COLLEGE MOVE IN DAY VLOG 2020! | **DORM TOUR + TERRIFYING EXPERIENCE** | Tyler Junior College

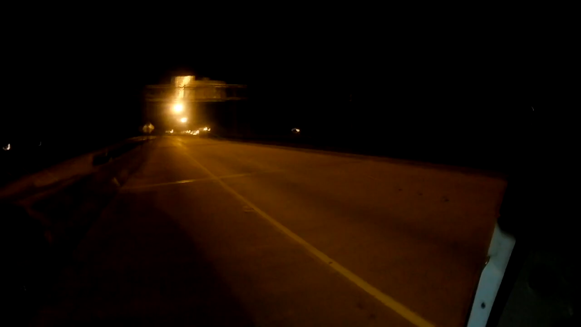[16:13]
We're on a bridge. And our tire popped, so now we're trying to get the tire from underneath.